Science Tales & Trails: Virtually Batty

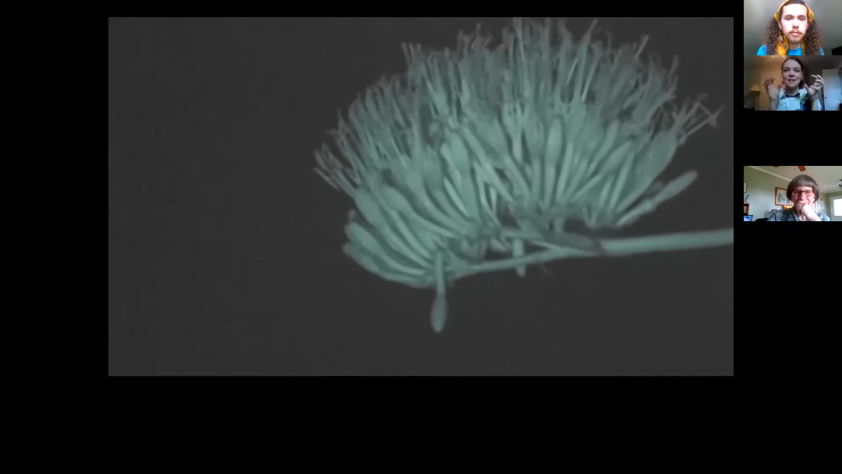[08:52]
And the bat is coming up and they grab on to the flower and they shove their head in there and they get again they get covered in pollen. So these bats are really important because they can get covered in pollen but also they can fly really long distances. A lot of times bats are flying farther in the night than other animals like birds or insects. Some of these bats can fly 30 to 40 miles one way in a night from their cave to go forage and then come back. So they're foraging on this large area and spreading pollen all around which is great for the plants.
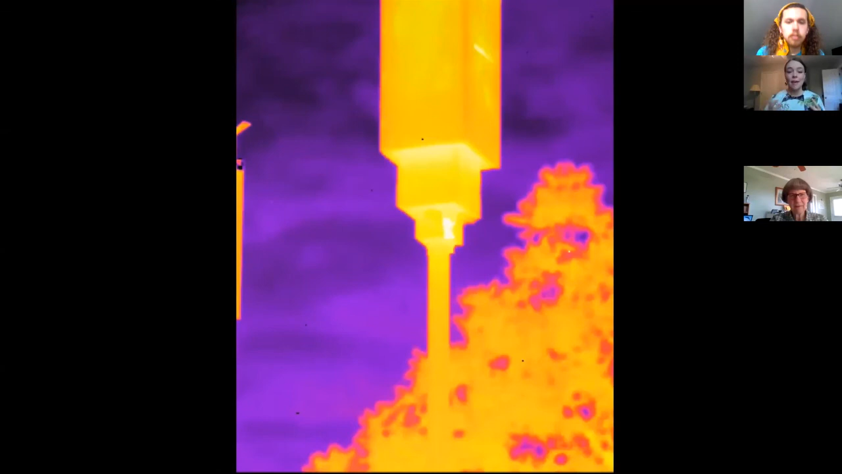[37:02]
So this is the thermal camera that picks up the body heat of the bat. And this is the ones in Texas that I built as an undergrad, but you can see this is in the morning. So this is when they're going back into the bat house.
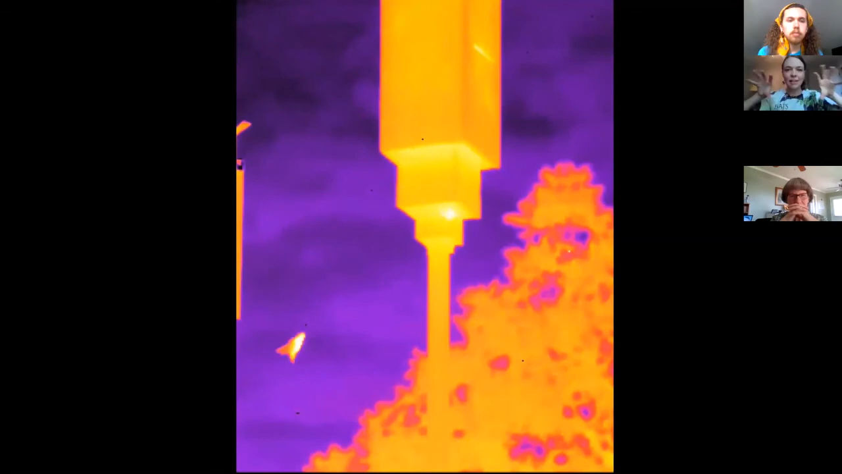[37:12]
So you can see they land on the landing pad and then they crawl up into it. There you go. And then they crawl up in there and then they sleep during the day inside. So these are, this is what we're hoping to see, a big colony of bats in the Dudley Park because they can eat lots of, like I said, lots of mosquitoes and other insects. Also, if you're in the Athens area, we periodically do bat walks like we were going to do today through the program.